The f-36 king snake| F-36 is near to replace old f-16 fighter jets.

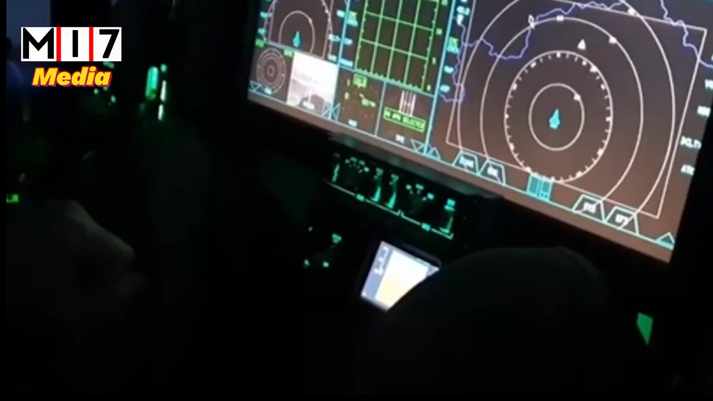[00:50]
F-36 Kingsnake is equipped with an APG-83 state-of-the-art electronic scanned array radar the same one used in the latest version of the F-16 and an infrared sensor system derived from the Legion electro-optical targeting pod.